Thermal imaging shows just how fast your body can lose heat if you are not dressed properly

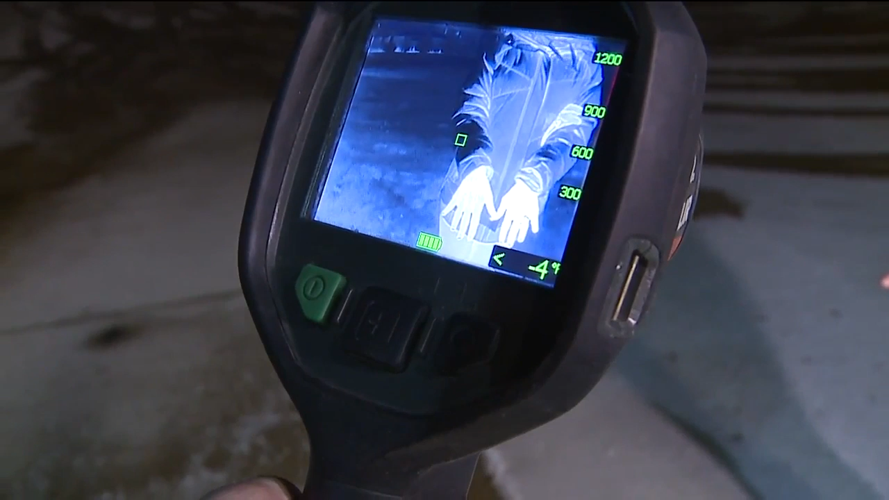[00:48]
You can see that the black of her coat is still keeping her warm, but her hands immediately begin to freeze because we have a greater than negative 4 degrees Fahrenheit.
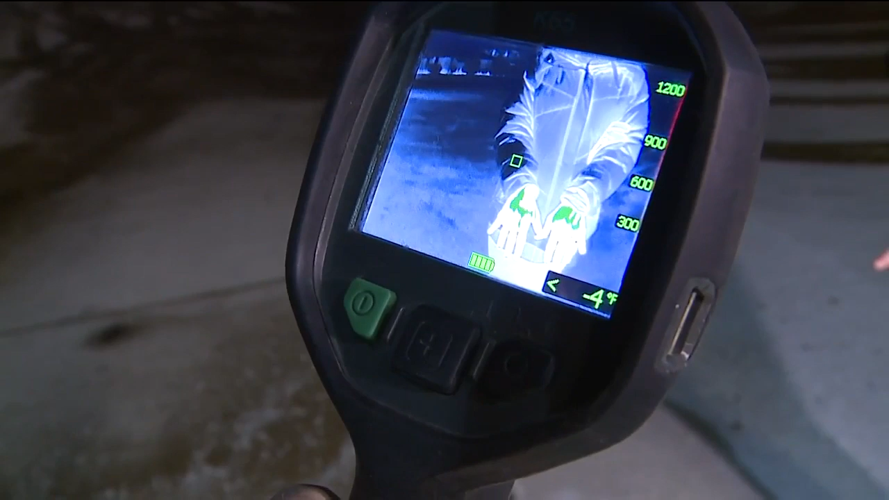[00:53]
On screen: spot -4°F
And it's the same thing when it comes to other parts of your body.
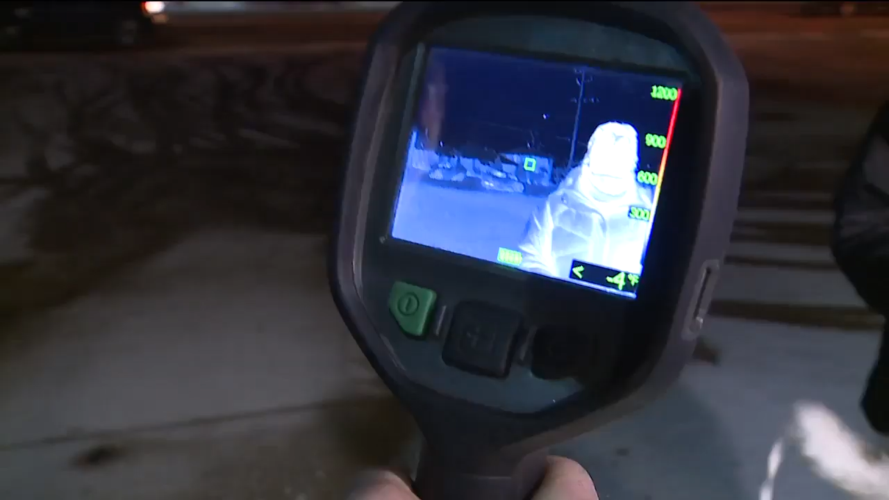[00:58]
You can see how almost immediately her hair starts turning color because she's losing heat through the top of her head.